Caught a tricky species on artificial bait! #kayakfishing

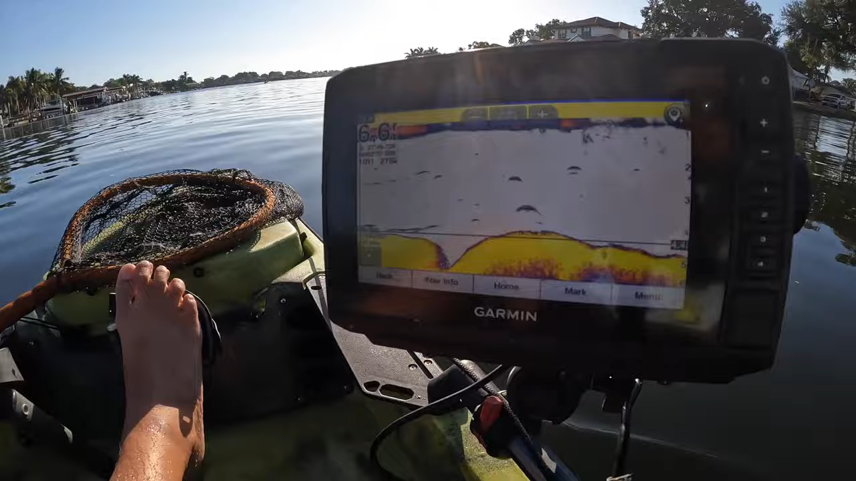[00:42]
right now and you'll see i'm already marking some small to medium sized fish here so that certainly looks good to me so guys as always thanks for the click thanks for hanging out